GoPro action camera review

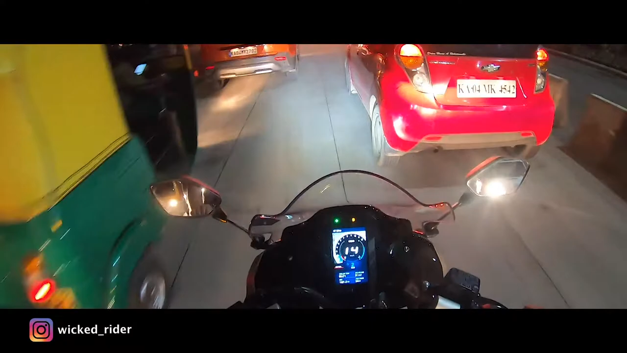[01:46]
we have 2-3 viewing angle which is a super view wide and linear, I haven't been in the super view, this is my linear mode, we have a little more capture in the wide mode and the super view is almost 160 degrees and now we are going to look at how much stability the GoPro action camera gives us a good way.